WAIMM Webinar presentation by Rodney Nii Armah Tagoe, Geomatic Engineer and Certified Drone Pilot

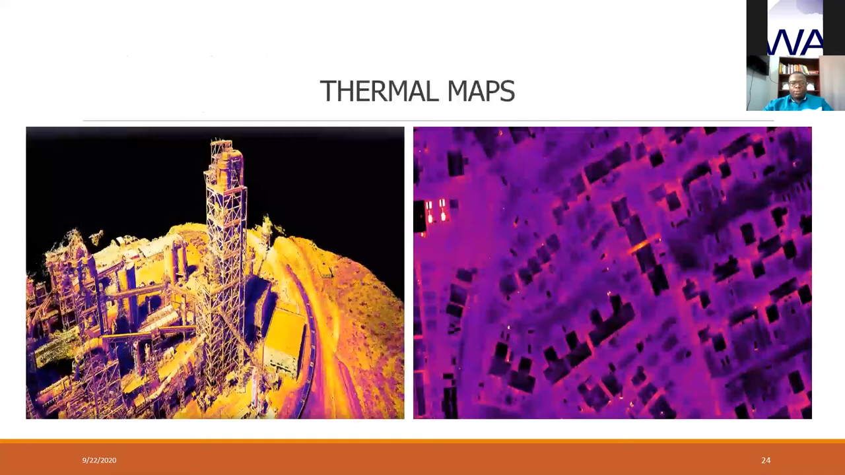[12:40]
thermal maps for heat and the measurement of temperature and other things. And then we have stock power volume reports, which helps in mine planning.